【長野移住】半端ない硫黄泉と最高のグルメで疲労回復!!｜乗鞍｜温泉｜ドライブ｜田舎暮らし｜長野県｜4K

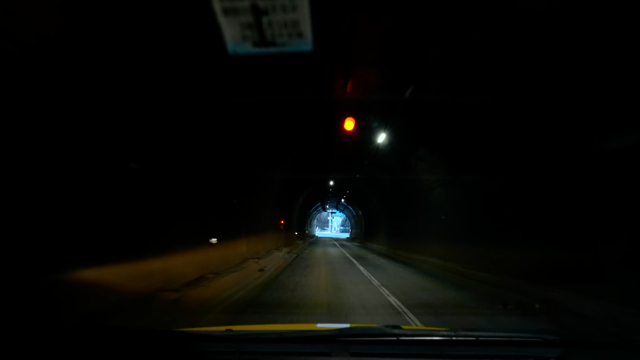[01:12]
ここを曲がると面白いよね危ないのかトンネルでカーブのトンネルだから